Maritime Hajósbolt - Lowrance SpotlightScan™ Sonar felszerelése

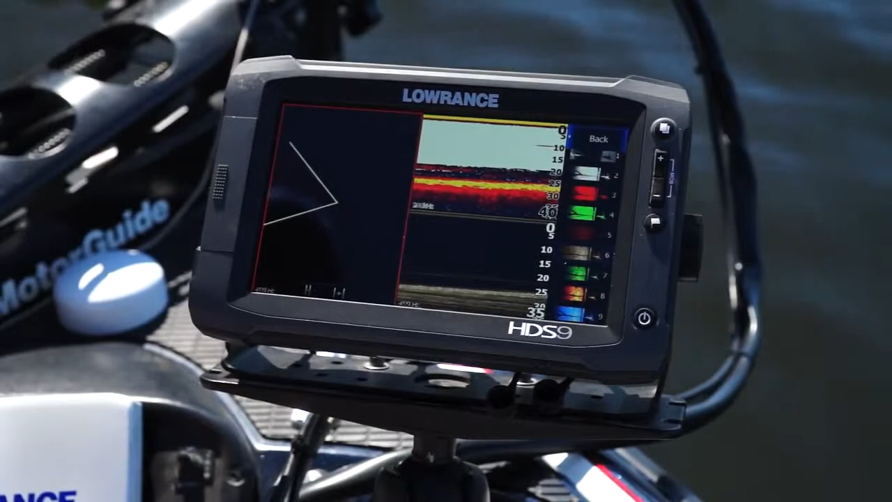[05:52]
Spotlight Sonar has nine different color palettes to choose from. There's a few different ones that are my favorite. This blue and black is really good at marking shadows. But number six is my favorite for getting the highest detail possible.
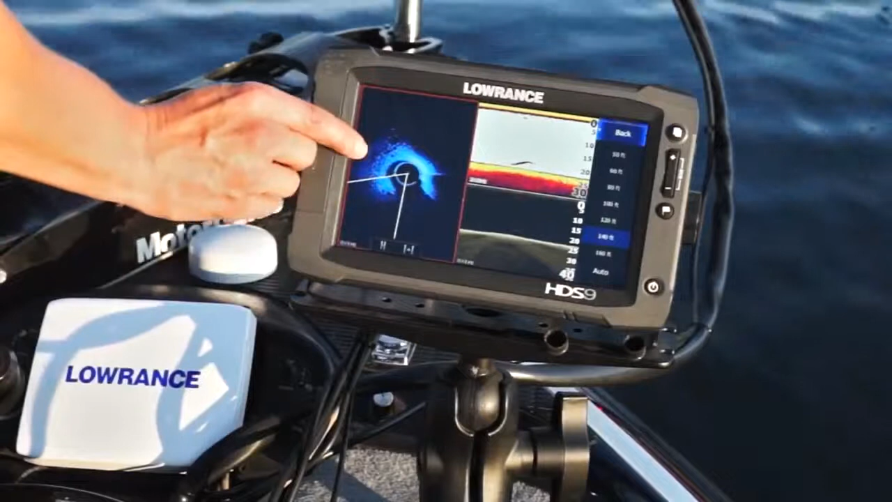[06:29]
And you can see over here to the left as well. So we need to be targeting those items, not necessarily pulling right up on the point. So this helps eliminate a lot of wasted casts, especially when you're fishing areas that a lot of other anglers are targeting.